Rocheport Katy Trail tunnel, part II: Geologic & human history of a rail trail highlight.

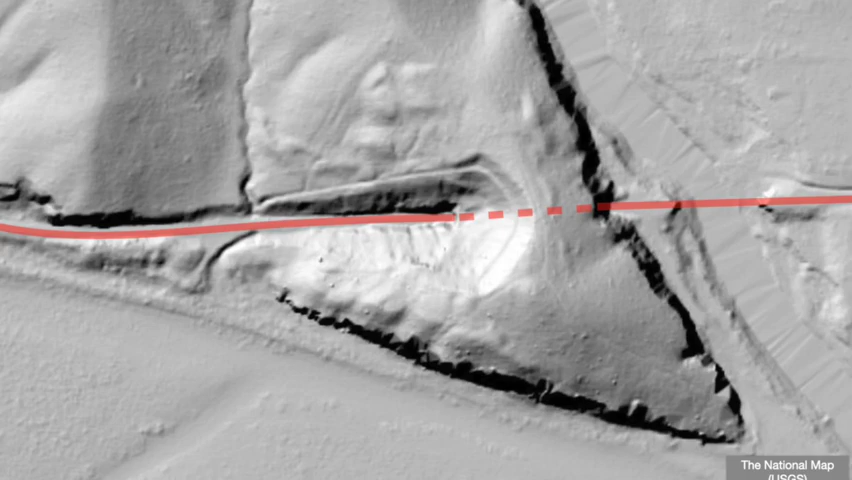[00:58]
On the east side of a ridge blocking its path, the railroad tunneled into a sheer rock face composed of limestone from what geologists call the Burlington Formation.
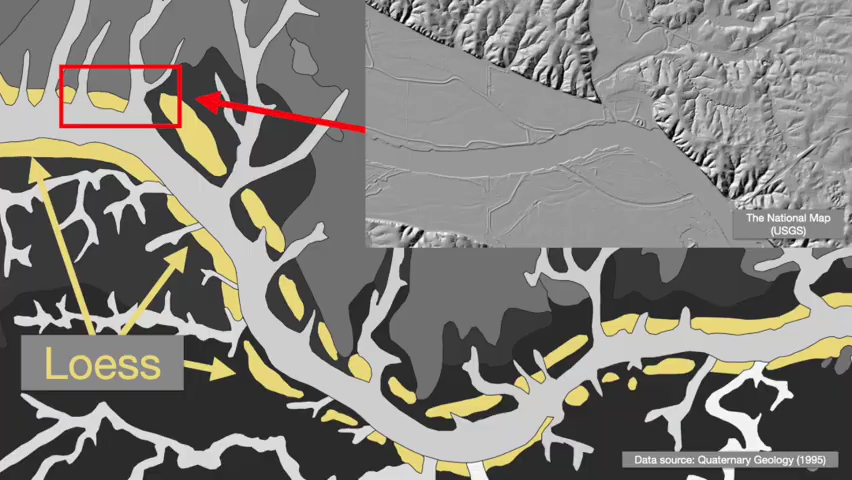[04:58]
The west side of this bedrock ridge is clearly mantled in a thick deposit of Luss.